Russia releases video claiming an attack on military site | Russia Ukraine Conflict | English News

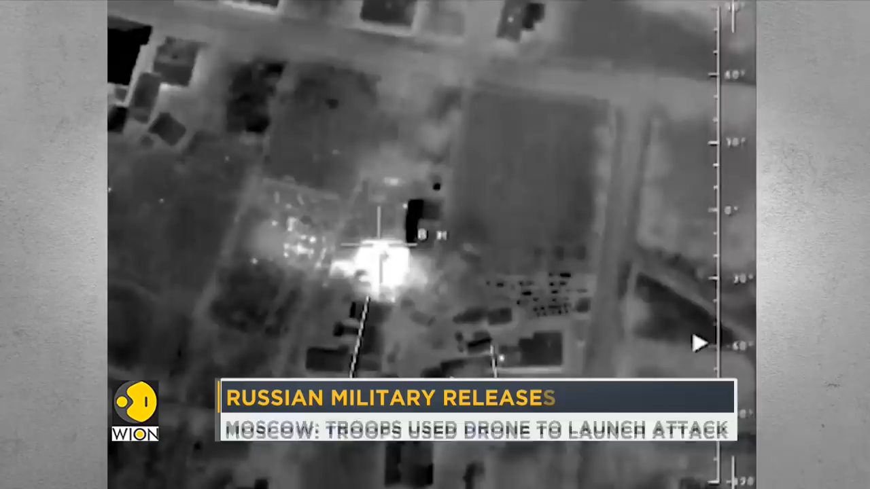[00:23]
Russia claims it is the video of its forces successfully destroying the headquarters of Ukraine's Eidar Battalion in
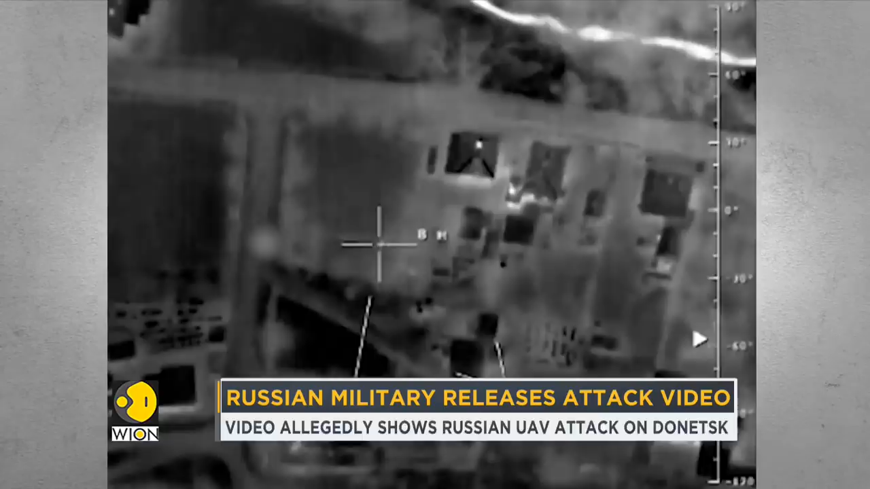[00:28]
the territory of the self-proclaimed Donetsk People's Republic.